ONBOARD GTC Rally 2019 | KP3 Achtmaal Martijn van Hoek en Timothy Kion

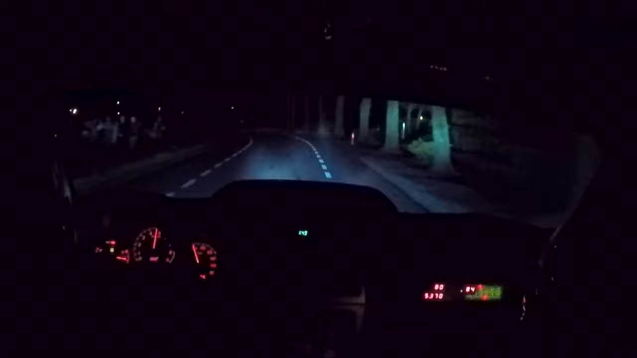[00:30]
En dan 100 rechts 5 lang, vol, sec. En dan 100 opbump, links 3, into rechts 3, beton is glad, into rechts 2, into links 2, sec. En dan 250 rechts 2, sec. En dan 100 rechts vol.
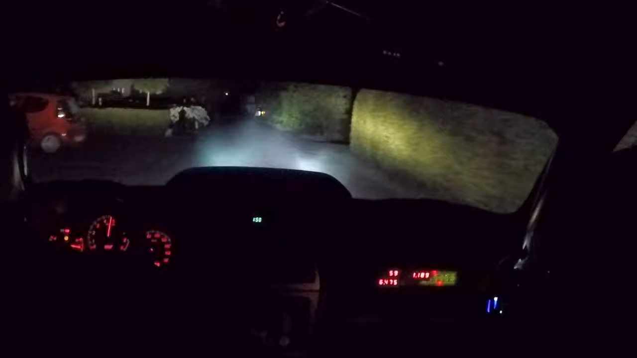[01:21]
En dan 50 links vol. En dan 100 rechts 5, sec. En dan 100 rechts 5, gravel bij lantaarn. En dan 200 haarpin rechts, gladvaart. En dan 80 links 5, vol. En dan 100 rechts 5, lang, sec.
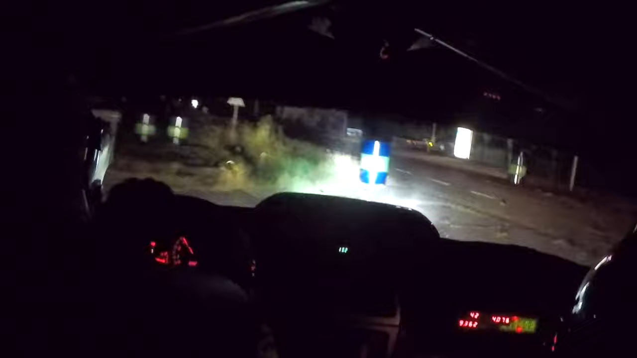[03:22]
En dan 250 rechts 2 sec. En dan 100 rechts vol. En dan gaan we er nu uit. Ja. En dan 100 bump into chicanen rechts in. Er uit. En dan rechts houden daar ook. Dan gaan we recht door. En dan 200 chicanen links rechts snel.
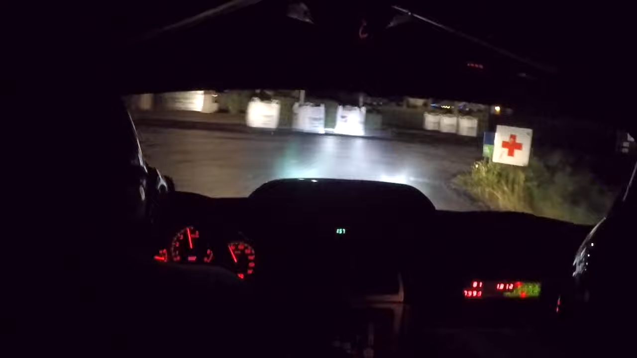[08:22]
En dan 50, down, om, verhard, rechts houden. En dan 50, verhard, rechts, vol. En dan 50 links, 2, sec, into. Links, 4, lang. Into, hardpin, rechts, op bump. En dan 200 rechts, 5, links houden. En dan 100 chicane, into, rechts, vol. En dan 150 rechts, vol.
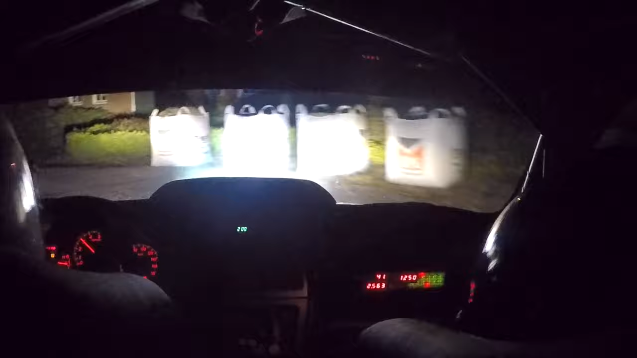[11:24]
En dan 150 rechts, 2, sec. En dan 200 links, 2, sec, into, rechts, 2, sec, voor rood-wit.